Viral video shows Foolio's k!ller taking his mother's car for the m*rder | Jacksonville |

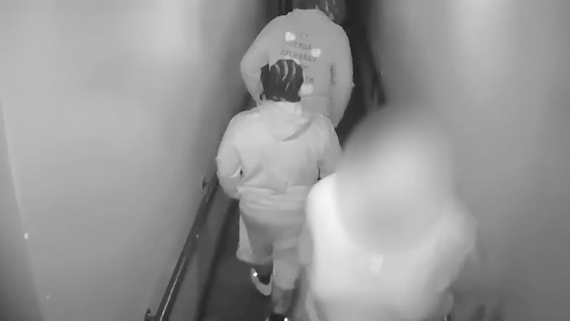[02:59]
A Ring camera at the front door of the Airbnb recorded important scenes from the defendant's film.
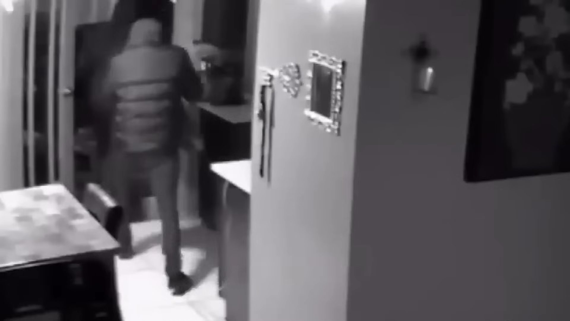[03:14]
Later, he passed the camera as he returned via the main door.
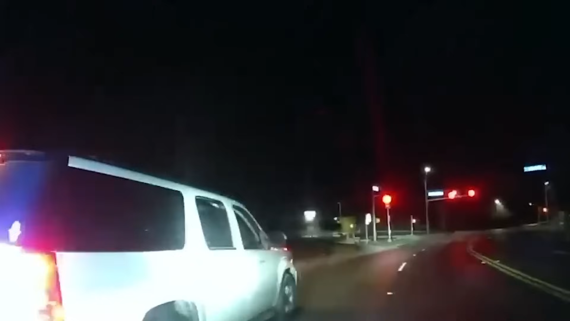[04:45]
The windows of the car were darkly tinted, making it hard to see who was inside.